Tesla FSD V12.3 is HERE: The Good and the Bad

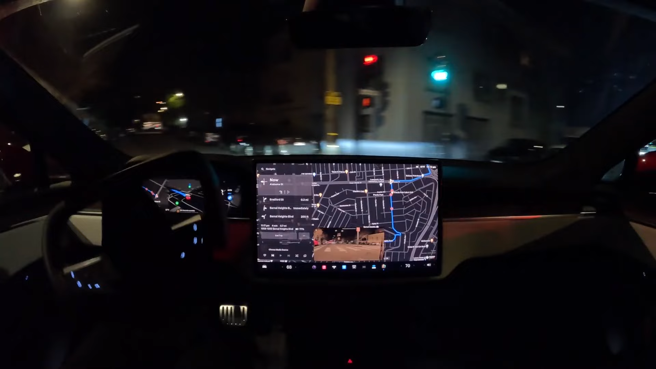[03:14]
That was fine. That was again. Yeah, exactly. FSD beta 11 would get stuck. It would get confused.
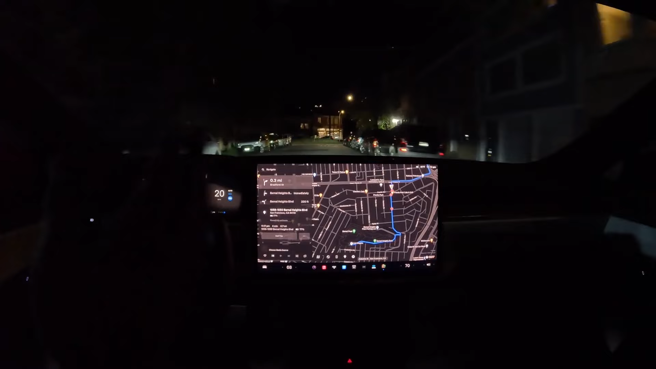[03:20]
It'd be waiting there for a long time. And, you know, just kind of blow it. You'd be waiting there way too long. This just slipped in, in the opening like a human would. This feels, I mean, I'm trying to like, you know, compare it to me. We were talking about Waymo earlier. This feels pretty dead comparable to Waymo. Exactly. That's what everybody says. It's slightly more human than Waymo. Yes. Slightly more human. Yes. That's what I've been trying to tell people. Yeah, that, that, like the braking behavior, the acceleration behavior feels more like it's thinking more than it's like told how to think. Yeah, exactly. So you can see Omar is enjoying it.
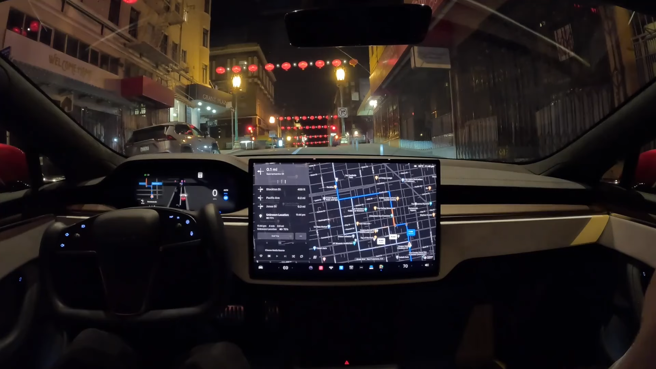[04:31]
Yeah. But this visualization could be like the old version. Let's wait to see what happens. The light turned green, but it still sees what it thinks are stop signs. You're going to give it a little bit of a nudge. Yeah.
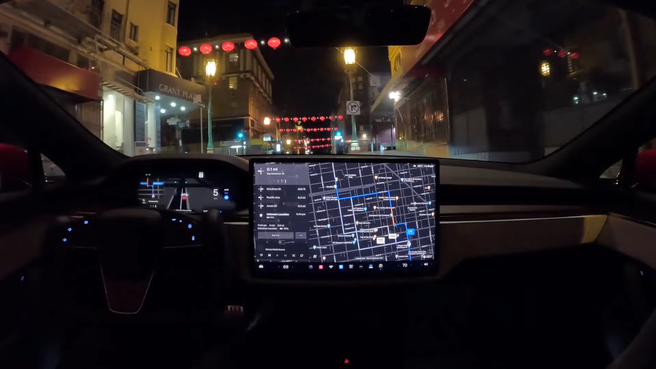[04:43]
Those, those lanterns tripped it. That's funny. That's an edge case right there. Super bizarre.
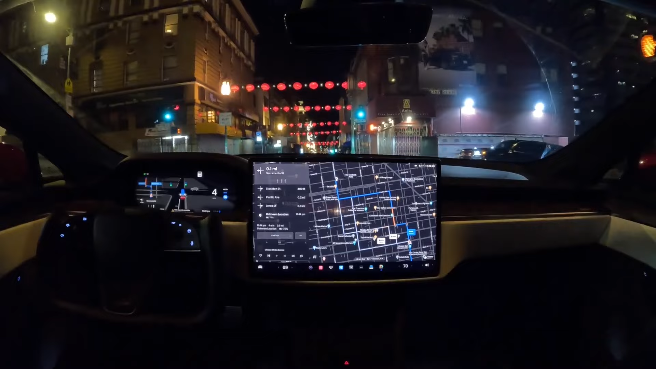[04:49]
And this wasn't the only problem that FSD had with red lights on this evening. Oh my God. It feels like it's actually like stopping on the red. It looks like it's going between green and red. Oh no. Okay.
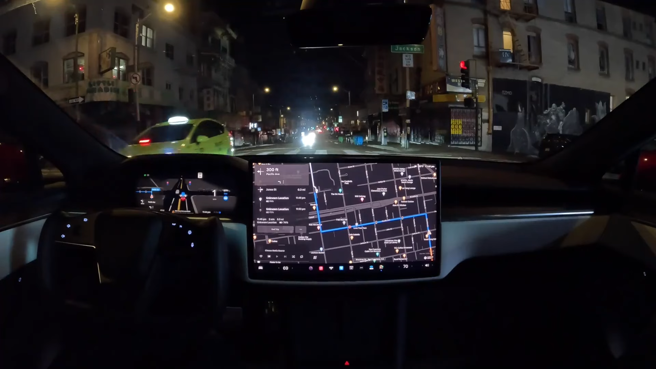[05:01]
They're going to have to override that or change that at some point. So I zoomed in on the visualization so you guys can see what was happening there. When the red lights were flashing, FSD was anticipating that the light was about to turn green.
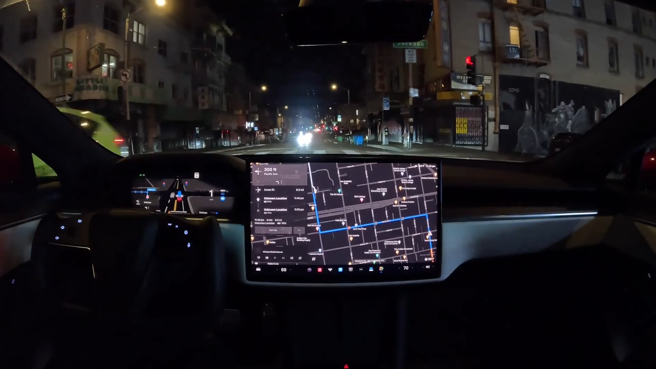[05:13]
And so it would start to go forward, but then it would go red again. So it would stop. I mean, it shows you how fast the reaction time on FSD is, but it's almost getting so smart that it's causing problems, but this will be an easy fix for the FSD team.
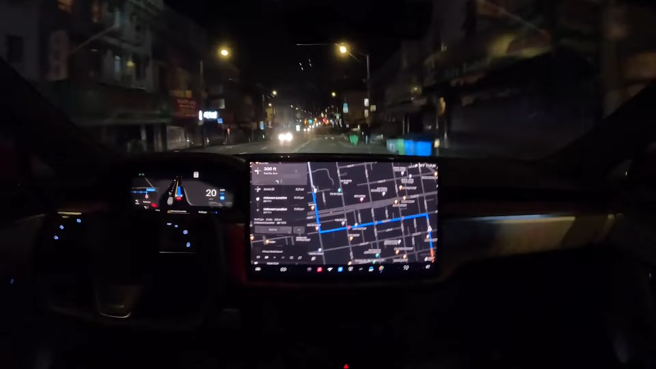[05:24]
However, it wasn't the only problem of the evening. Perfect distance. Yeah. All right. We're at the bottom of the hill now. There's one other car at the intersection. It looks like it's waiting for it. Yeah. Was it there first?
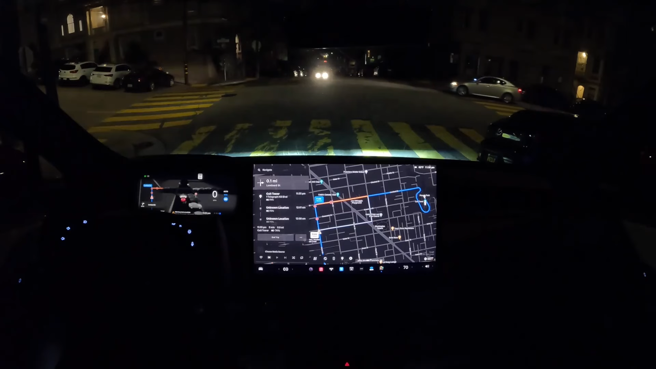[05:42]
I think it was there first. Accelerated a little bit and stopped again. By now, it now has permission to go or it should go. Uh-huh. And it's not yet going. Yeah. It's kind of stopped here.
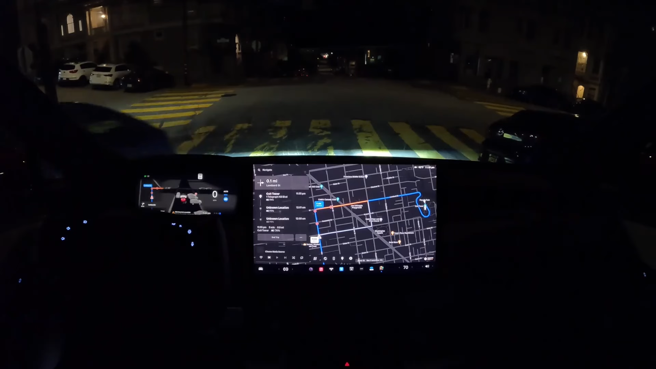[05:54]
That was a weird braking behavior. It released the brake and then immediately applied it again. Yeah. Strange. It's looking like you might have to help it. Yeah.
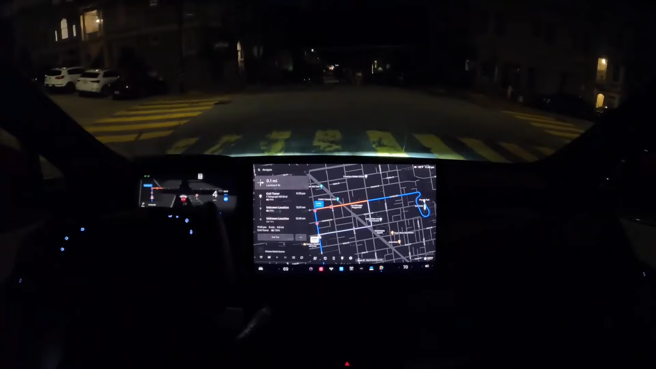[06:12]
Weird. I feel like it kind of was thrown off by maybe the bottom of the hill. Like maybe the occupancy network kind of made it think that there was something in front of it. Yeah. I'm wondering exactly that. Like, was that a visibility issue? Probably not.
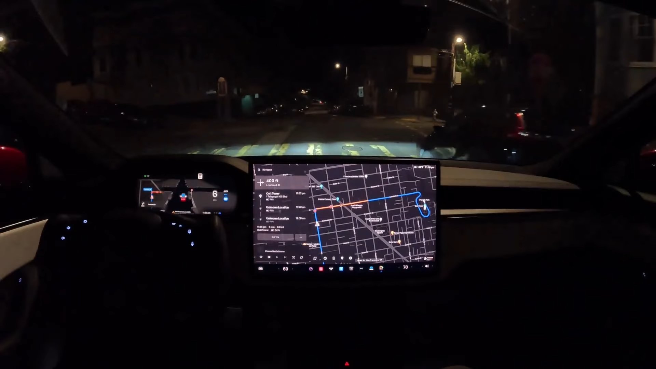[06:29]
What did it think that there was an object parked in front of us? Potentially. So the hill was so steep that it's possible that FSD thought that the intersection was a wall. That's how steep this hill was. Again, a pretty major problem. And here's another even bigger problem that happened. Really want to get into the lane before the split, which kind of makes sense because it's not a dotted lane split. It is a solid lane split. Here's another one. That was not good. Yeah. It looked like it was a little indecisive about what lane to go in and there was a barrier in the center.